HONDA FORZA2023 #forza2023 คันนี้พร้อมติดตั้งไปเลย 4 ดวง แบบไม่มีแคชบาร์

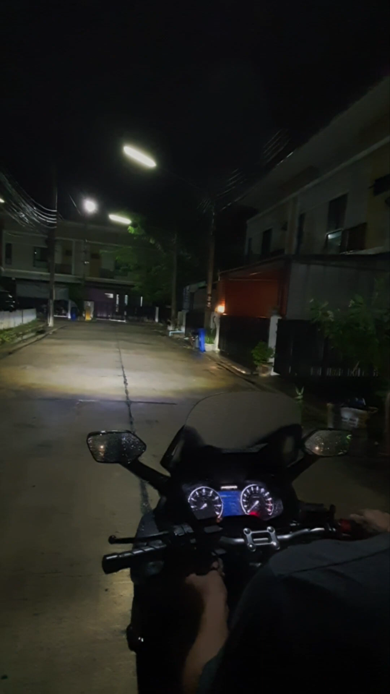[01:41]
ที่ขนาด 50 วัตต์ ดูความเส้นคัชอบของไฟสเปอร์ไลร้ร้านขวันของ
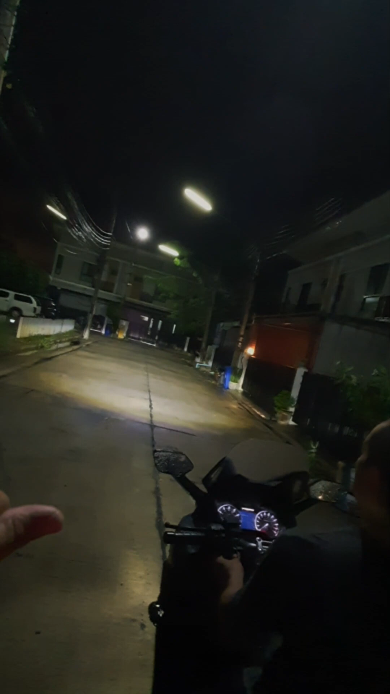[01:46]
เราชัดเจนเพิ่มเติมบวกพลังเข้าไป โอ้โห